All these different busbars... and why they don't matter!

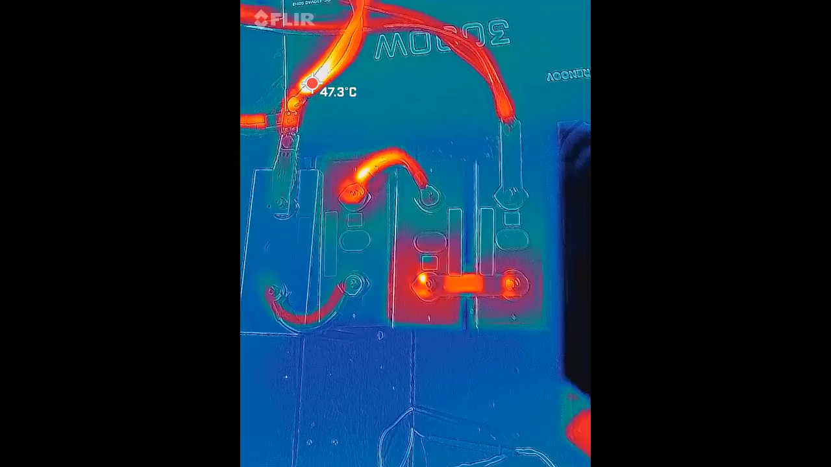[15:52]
On screen: spot 47.3°C
So, and we are now, well, one minute into the test. And I can already see what's going on here with our aluminium bus bar down here.
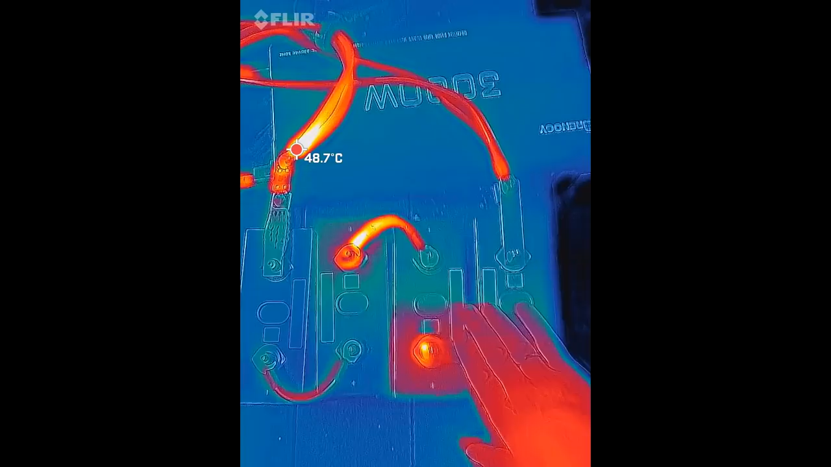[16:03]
On screen: spot 48.7°C
I cannot really touch it over here anymore. It is so hot. The standard bus bar, a bit warm. The 10 gauge wire, a bit warm.
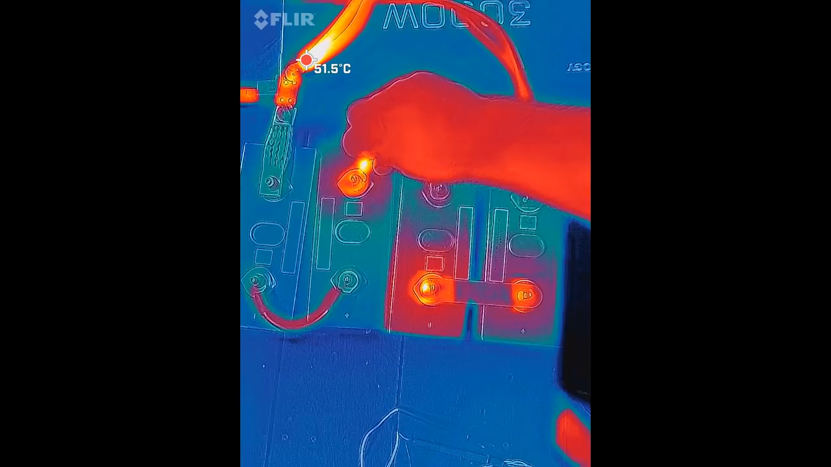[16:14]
The 4 gauge wire, a bit warm.
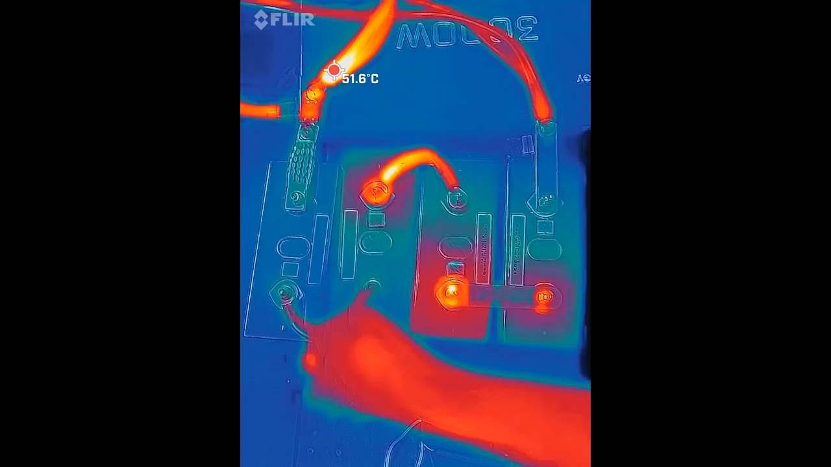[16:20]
And here, this bus bar, a bit warm, but nothing dramatic.
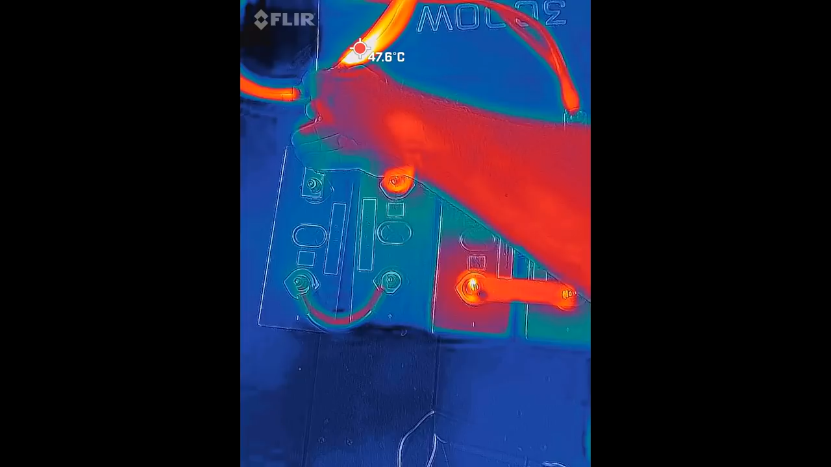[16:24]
Not sure what's going on here actually.
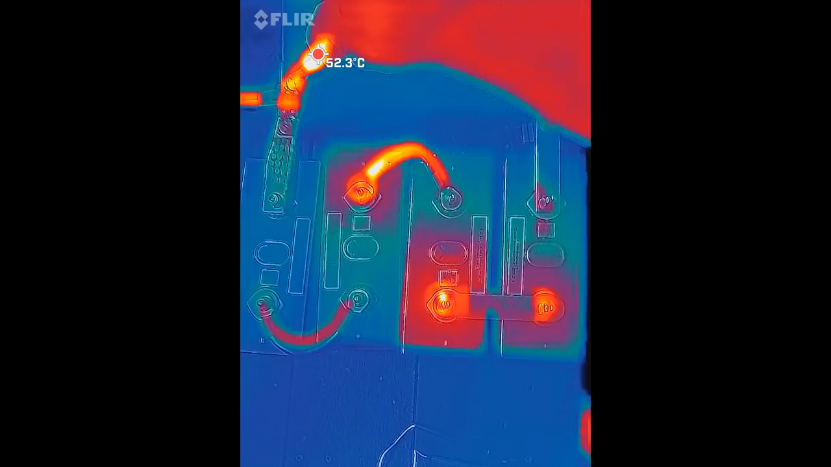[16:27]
On screen: spot 52.3°C
This might be their bad crimp or something on the cable here.
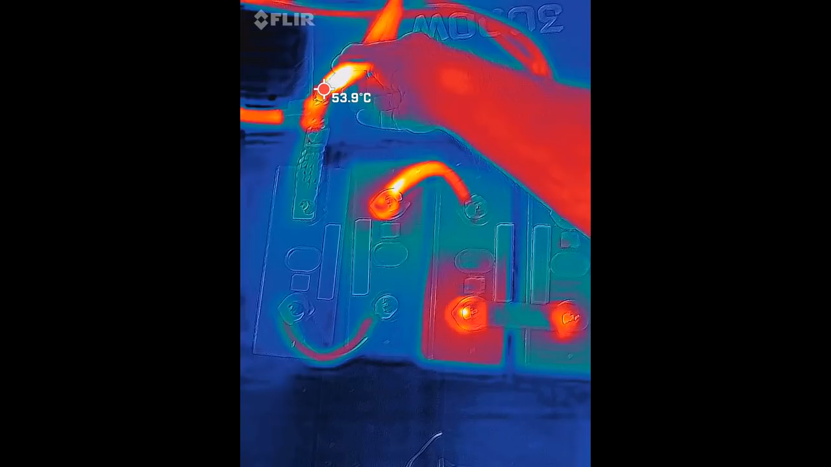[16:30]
On screen: spot 53.9°C
So this is not, this is our fuse in between here. It's heating up.
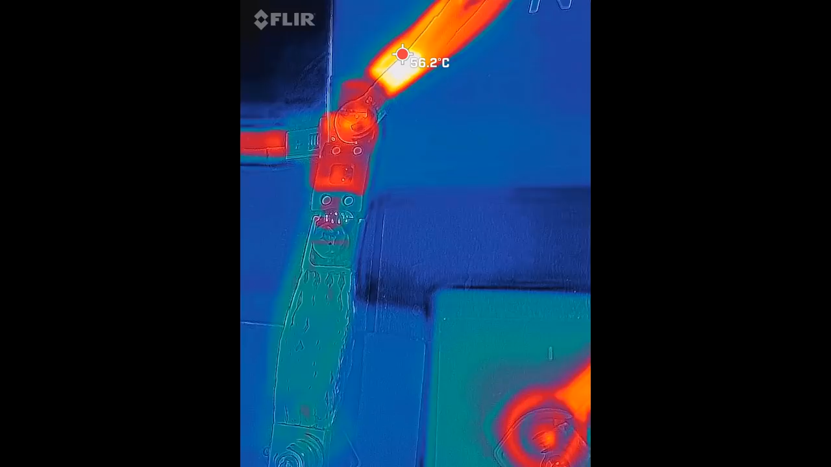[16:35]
Definitely a hot spot here at the connection.
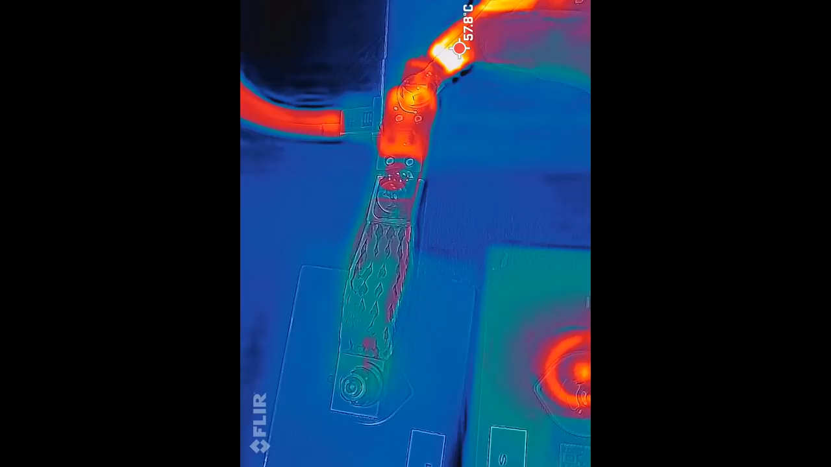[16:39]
On screen: spot 57.8°C
This is all torque with 4 newton meters. But yeah.
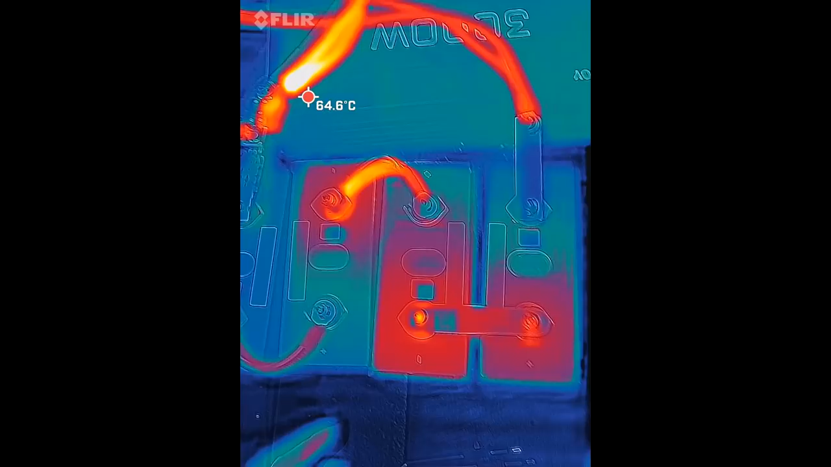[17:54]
On screen: spot 64.6°C
We want to see the bus bars. You can see here the flexible bus bar from Ali.
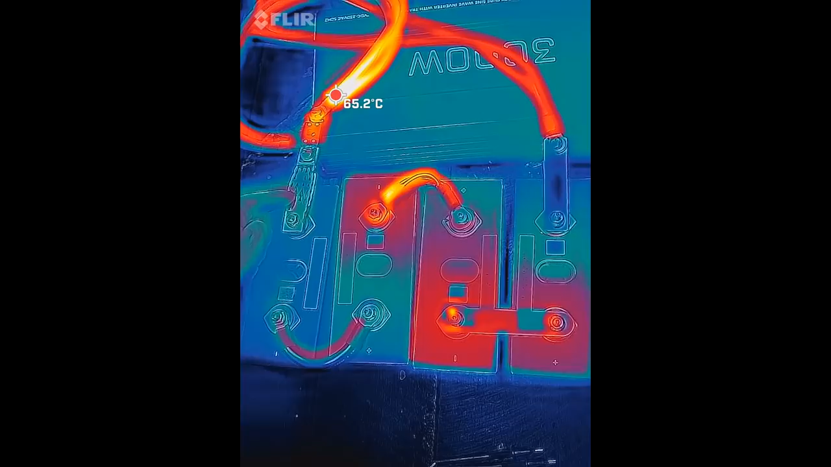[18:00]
On screen: spot 65.2°C
Cold. This one is the same temperature. This one heats up a bit here. Could be a crimping issue.
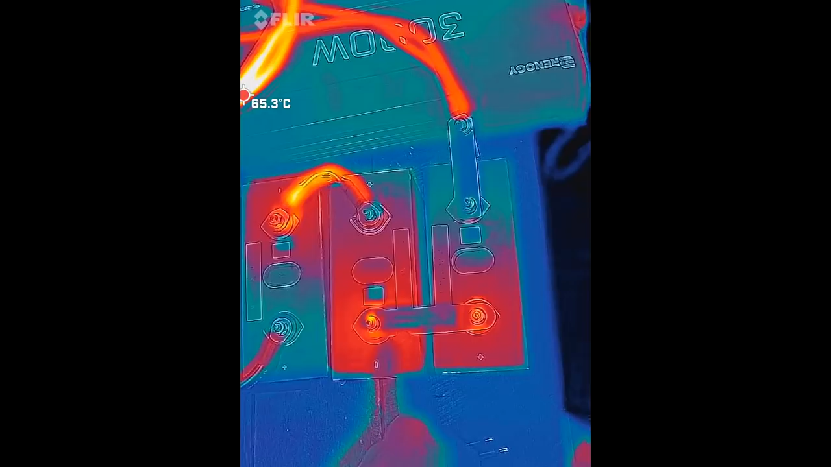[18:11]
And this one here is like super hot.
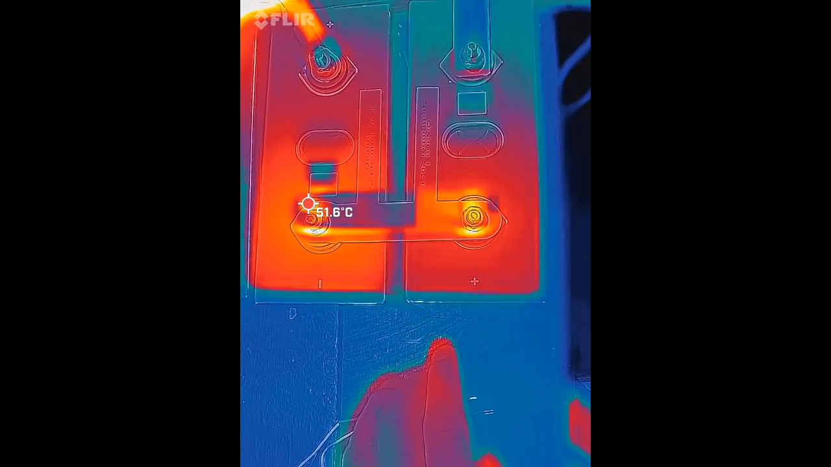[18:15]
On screen: spot 51.6°C
But yeah, you can see 50 degrees here on the terminal. Untouchable.
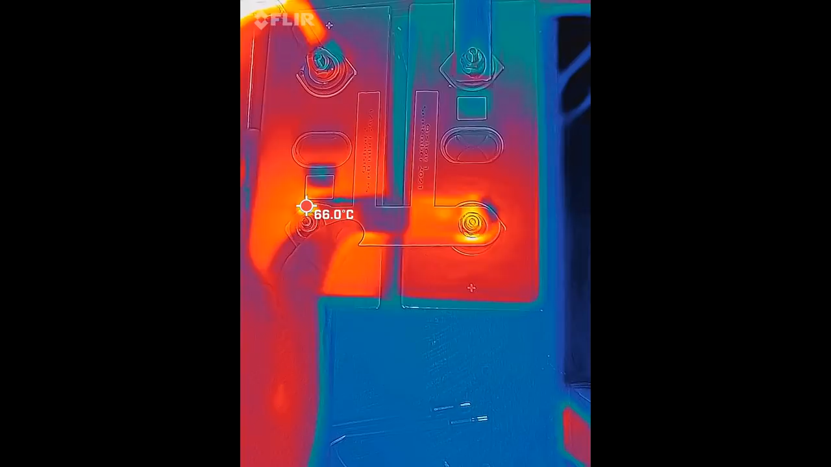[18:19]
On screen: spot 66.0°C
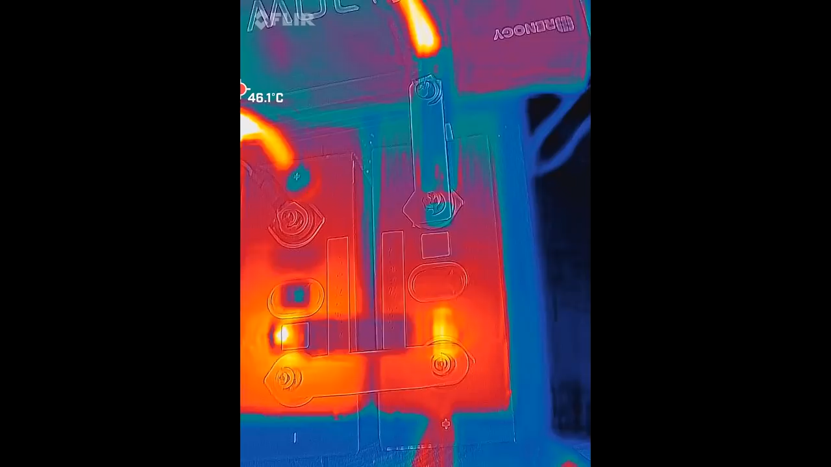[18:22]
On screen: spot 46.1°C
While the original bus bar stays cool.
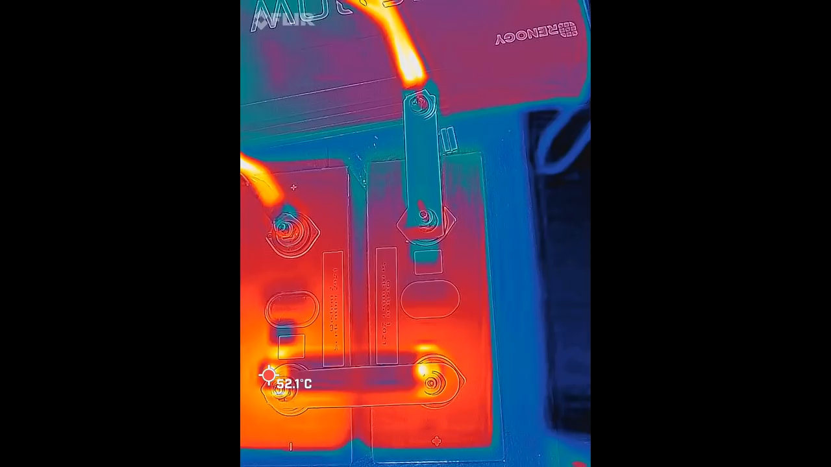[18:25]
On screen: spot 52.1°C
This is now running for about 5 minutes.
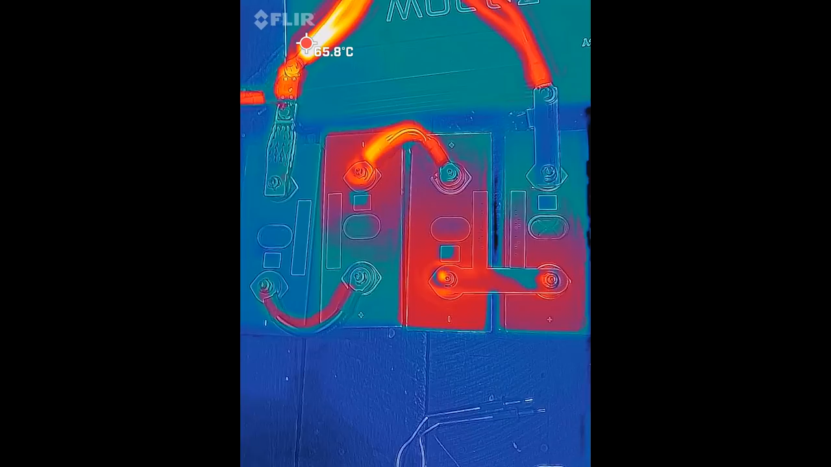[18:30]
Okay, so far the original bus bar, the very flexible bus bar from Ali.